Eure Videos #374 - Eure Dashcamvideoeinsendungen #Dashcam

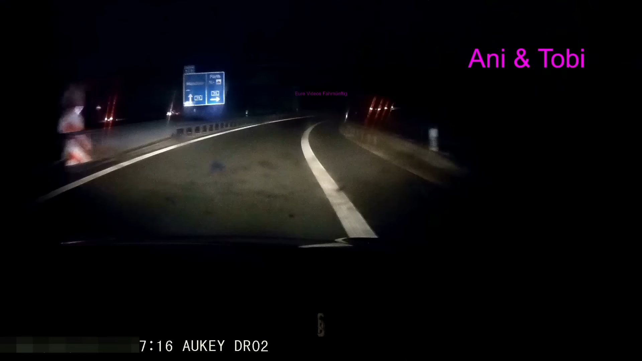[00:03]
eure videos moin leute willkommen zu folge 374 wir sind jetzt in der ausfahrt also muss man hier jetzt alter was war das jungen hat mich jetzt erschreckt ich habe nicht gesehen ich mache das video mal langsam schaut auf den bus
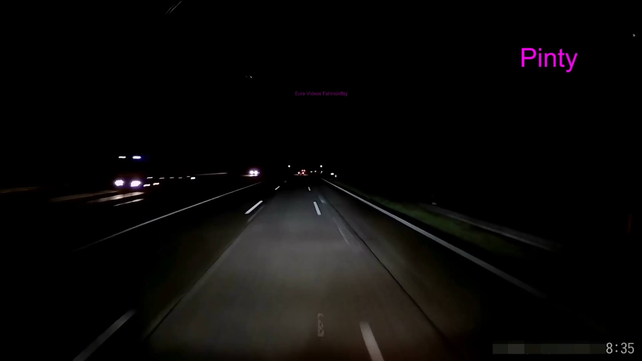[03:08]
dieses anderthalb minuten video reißen wir mal schneller ab pitty fährt mit seinem lkw 80 81 so ein gedöns und da läuft man auf diesen dauer mittelspur schleicher auf katastrophe echt ganz ganz schlimm ganz ganz schlimm